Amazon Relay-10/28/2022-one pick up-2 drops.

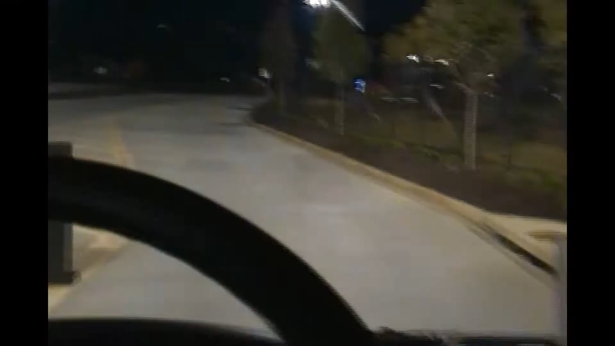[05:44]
Is it pulling out of the Amazon?
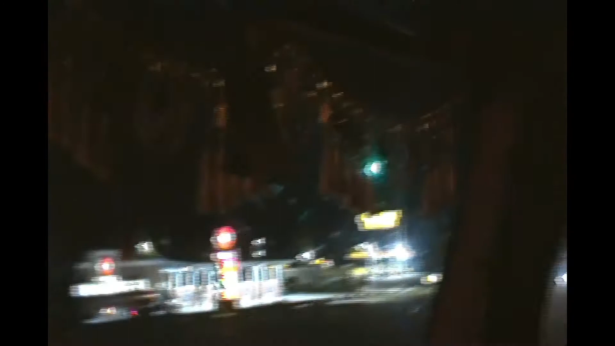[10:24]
What the hell? After that truck, I'm going to sit in the mirror. Like, after that truck that comes past by, I'm just going to make a right turn and go into the truck low stop. Low truck stop and turn around.